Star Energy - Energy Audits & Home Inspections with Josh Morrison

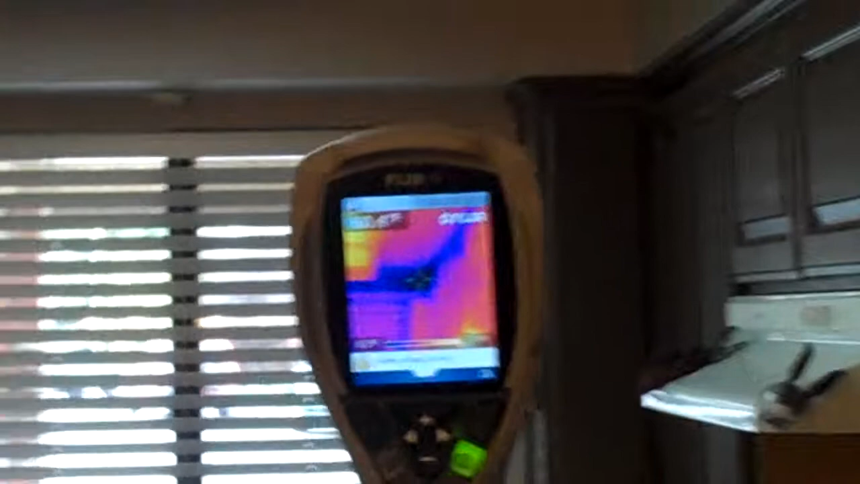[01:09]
this is picking up the heat reflected temperature of the wall.
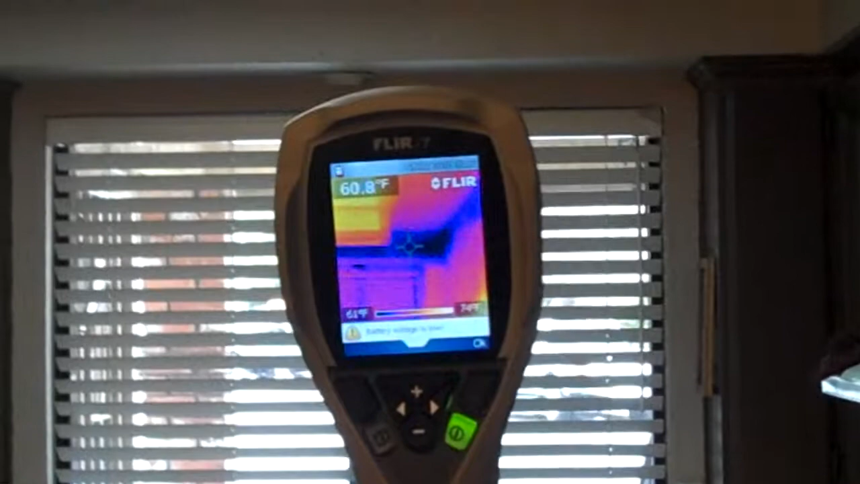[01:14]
On screen: spot 60.8°F
You can see the dark blue areas up there at the top are indicating it's very cold, as opposed to the surrounding wall area,
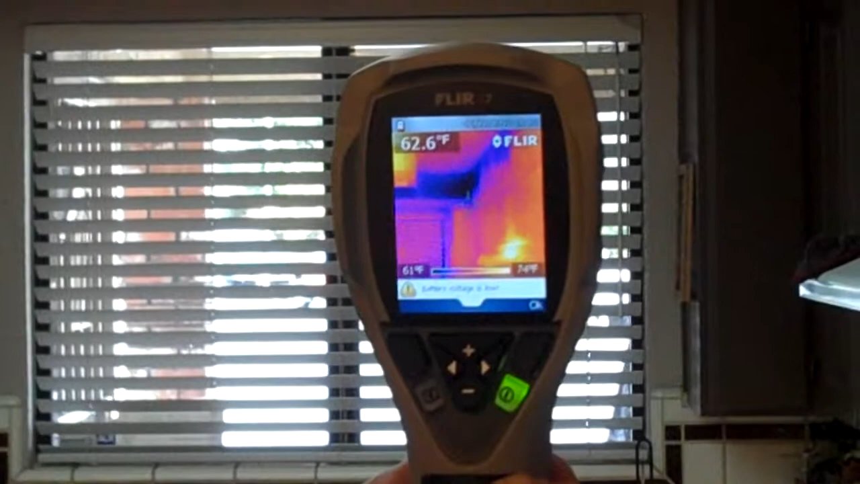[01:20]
On screen: spot 62.6°F
which is the red or orange's color, which is very warm. What that's telling us is that when this kitchen was remodeled, insulation was not added to that portion of the kitchen.
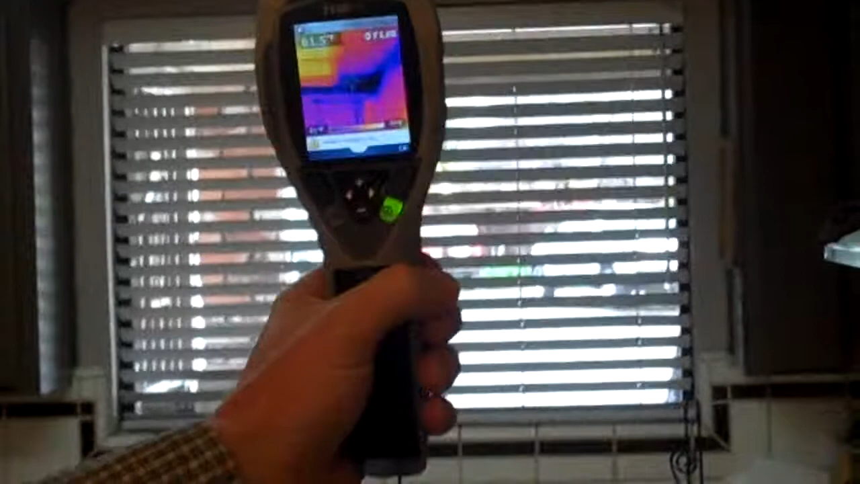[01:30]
And in turn, what that's doing is it's sucking all of the heat that is being generated by the air conditioning and heating system, and it is drawing it through that wall. And it's actually acting as kind of a heat sink.
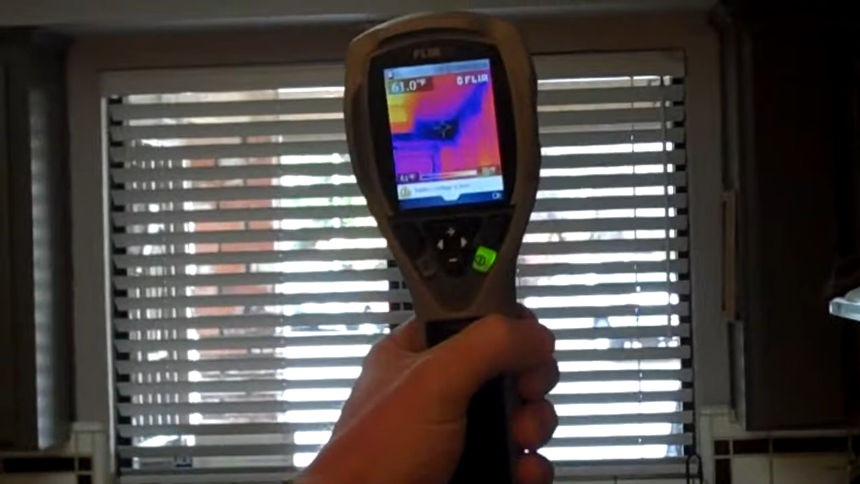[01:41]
On screen: spot 61.0°F
It's cooling off the home. Now, if I'm to scan just very slowly over here,
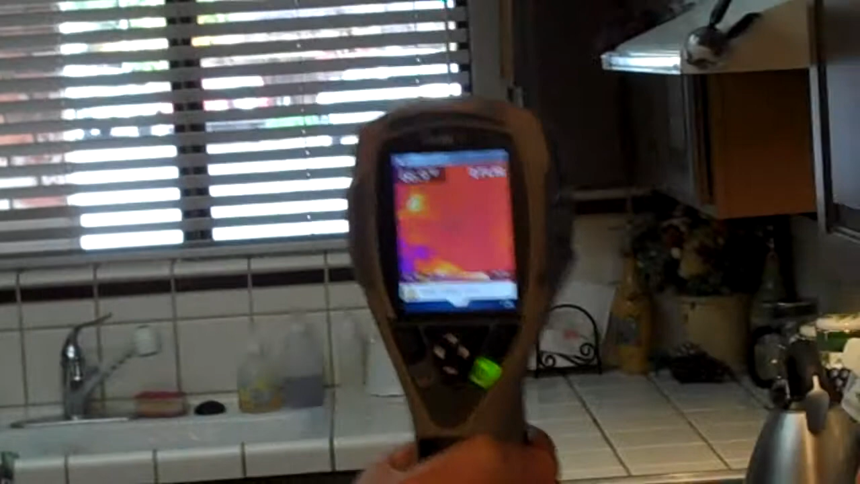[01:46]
you can see this is the door that goes to the garage in this house.
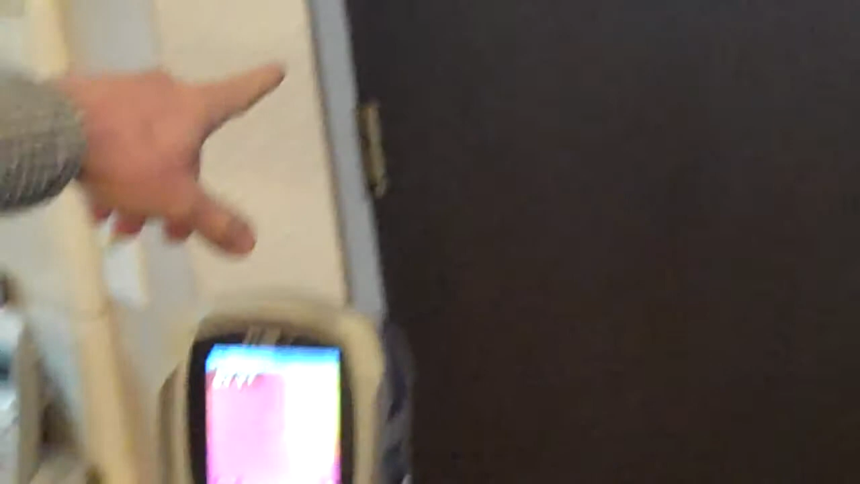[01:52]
It looks like an average everyday garage door, with one minor exception.
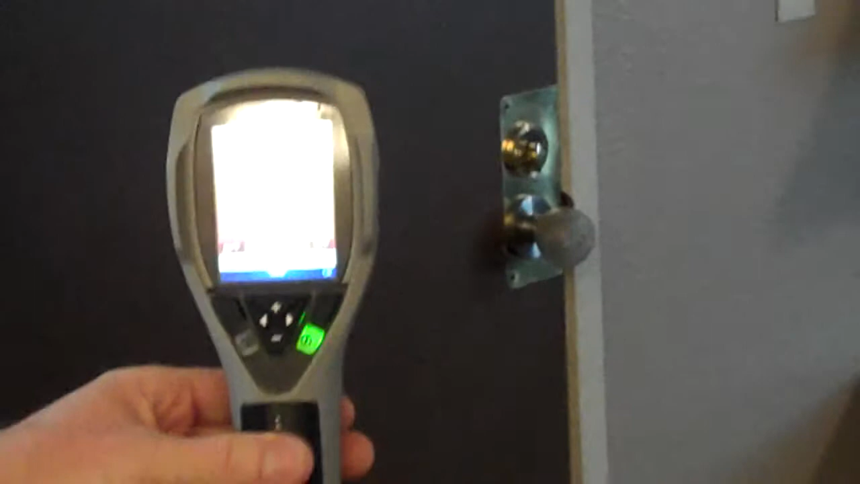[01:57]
If you look closely here, you can see that blue line that goes all the way around the door.
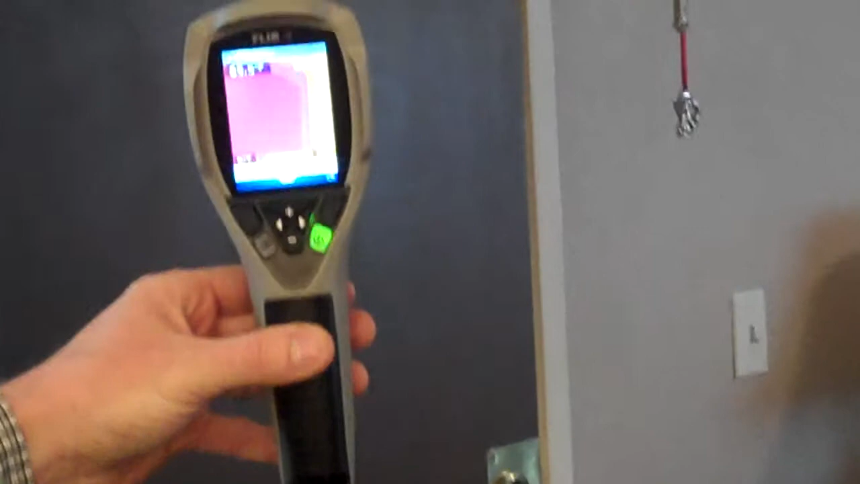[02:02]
What that's telling us is that we have an air intrusion problem,
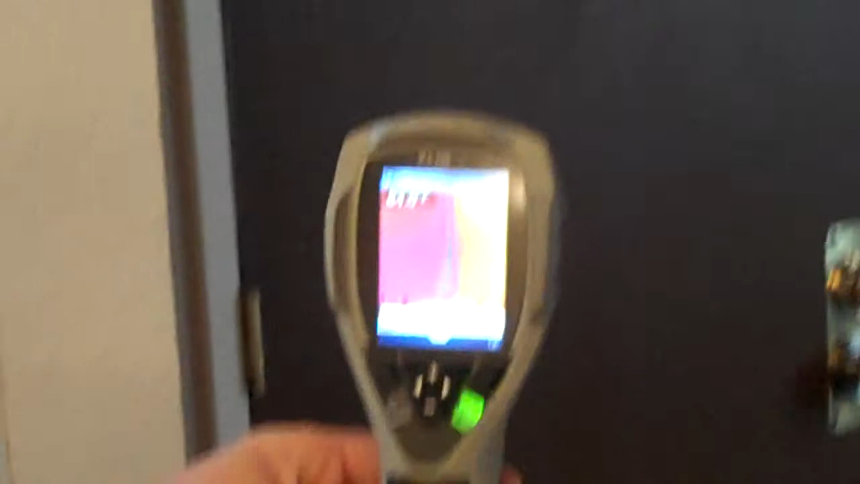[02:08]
meaning that the weather stripping around that door is very inadequate, and it's allowing a lot of cold air to enter this home.
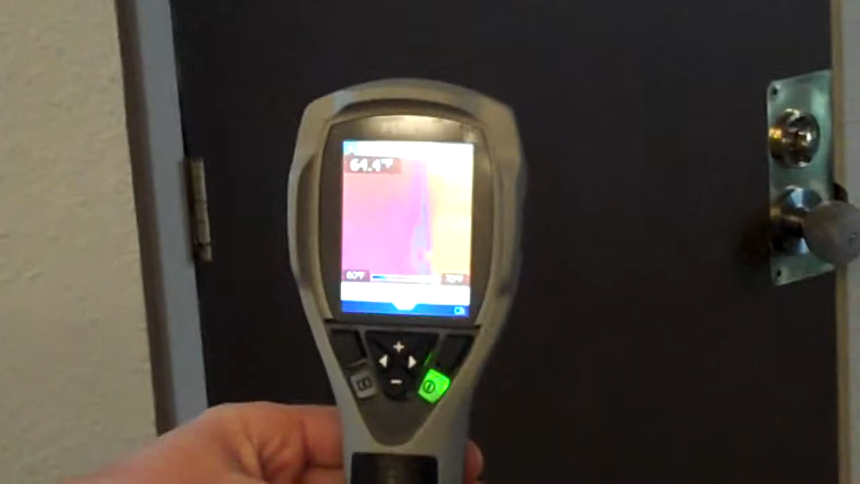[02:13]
And it is in turn, it's taking all of that heat that's being generated by the fireplace or by the heating system, and it's negating that through air intrusion.